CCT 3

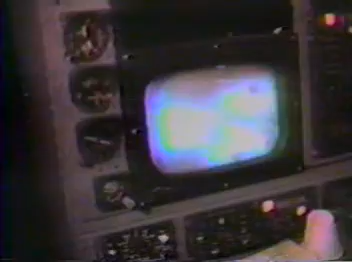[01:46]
In the aircraft's midsection, operators use high-tech sensors to find targets night and day and in bad weather.